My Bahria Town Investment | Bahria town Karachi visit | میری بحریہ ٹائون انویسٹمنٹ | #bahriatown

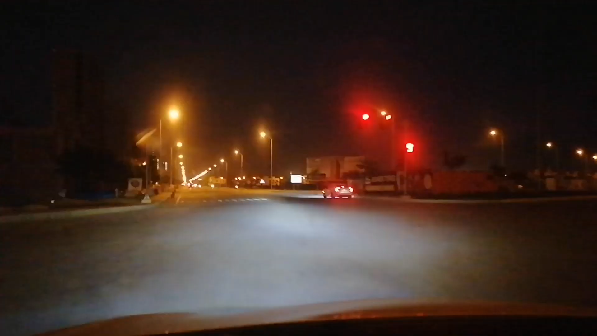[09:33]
अधा यह एक बाल विला है प्रस्टेंट टू और यह बिसनस टावर अगर आभी यह बनेंगे सारे यह इस वक्त मोस्ट लक्शिरियस आप कहलो और
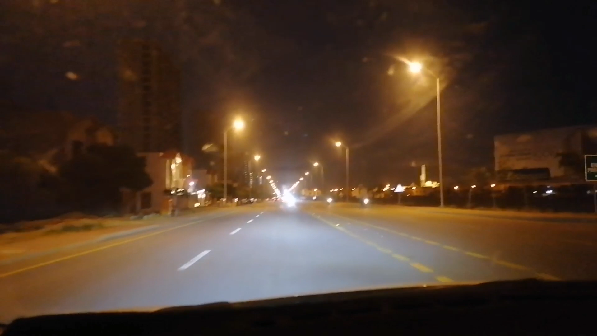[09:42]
सबसे महंगा एटान है एकबाल विला और उसके आगे काइद विला प्रस्टेंट टू यह देखो यह घर चेक करो भाई यह योरप का घर लग रहा मुझा यह
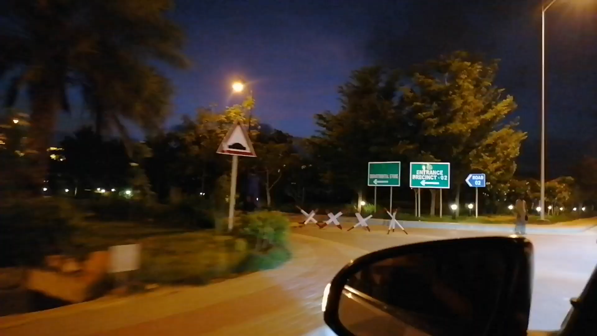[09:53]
प्रस्टेंट टू है और यह यहाँ पर हम लोग जा रहे हैं अभी �